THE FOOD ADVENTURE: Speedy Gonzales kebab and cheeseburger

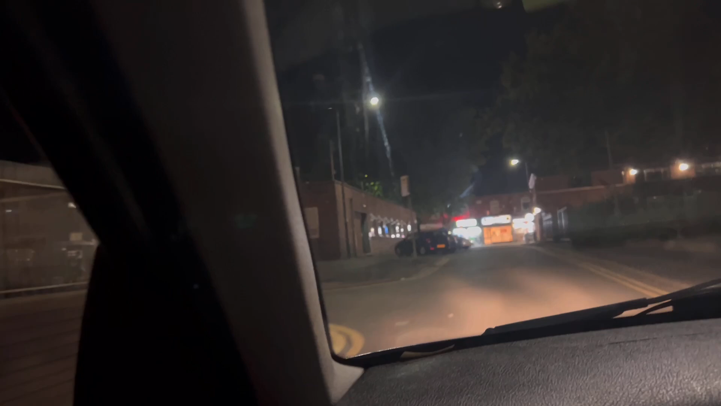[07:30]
And it's now a place where they hold people now, is it? They don't have any holding themselves in there, no? No. Have a good time. Look at the Speedy Gonzales.